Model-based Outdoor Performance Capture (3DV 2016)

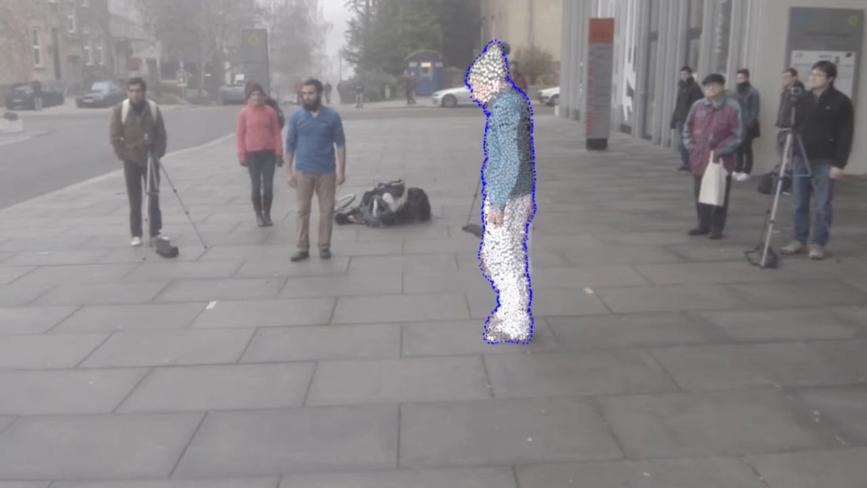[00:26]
Particularly for surface shape refinement, we propose a new combination of 3D Gaussians designed to align the projected
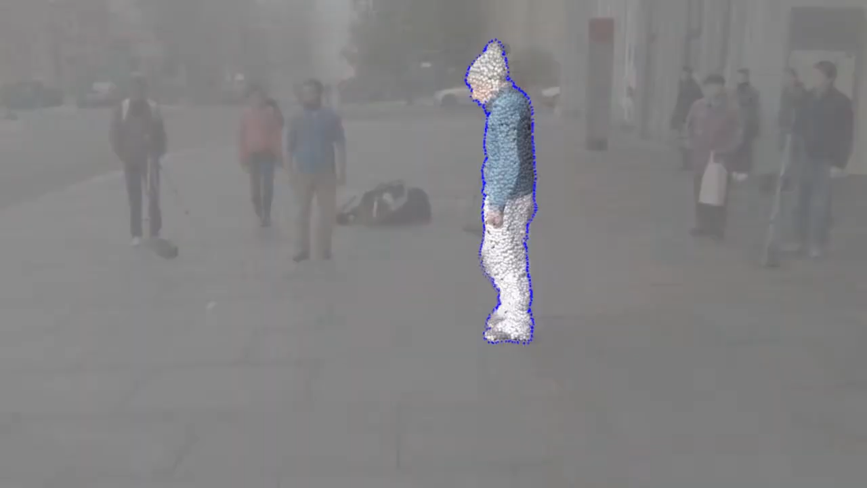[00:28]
model with likely silhouette contours without explicit segmentation.
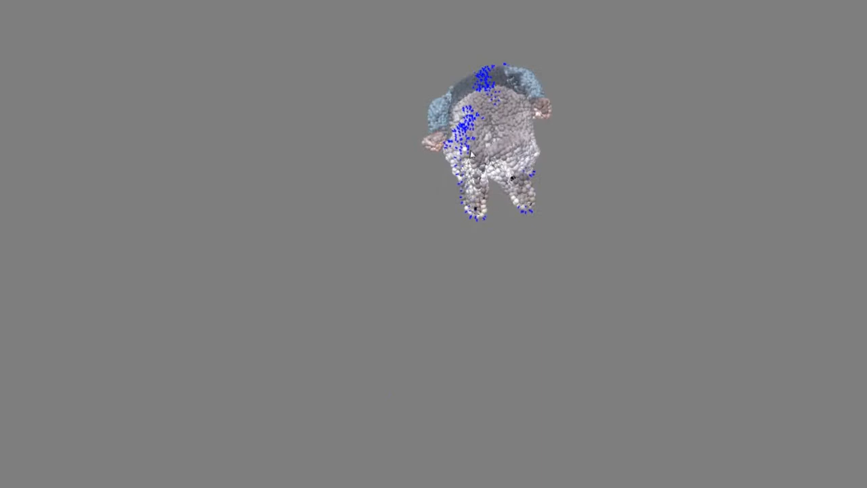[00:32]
Here we visualize in blue the so-called border Gaussians computed from that particular input camera.
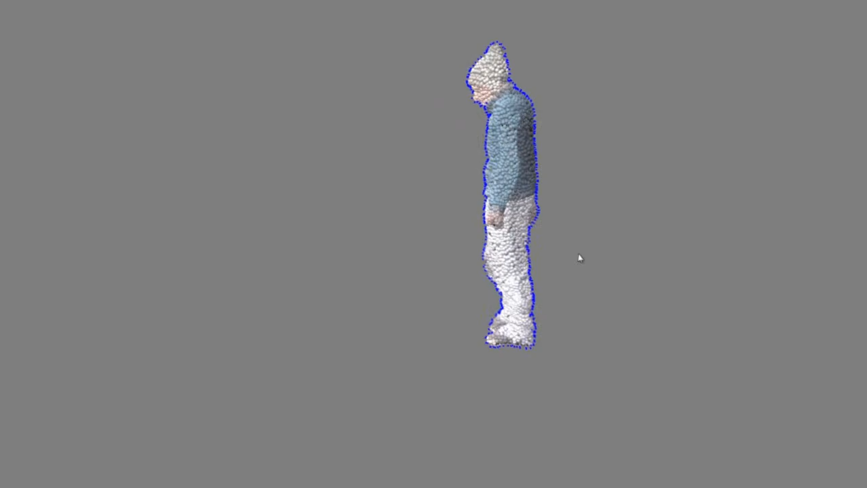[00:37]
We obtain reconstructions of much higher quality in outdoor settings than existing methods.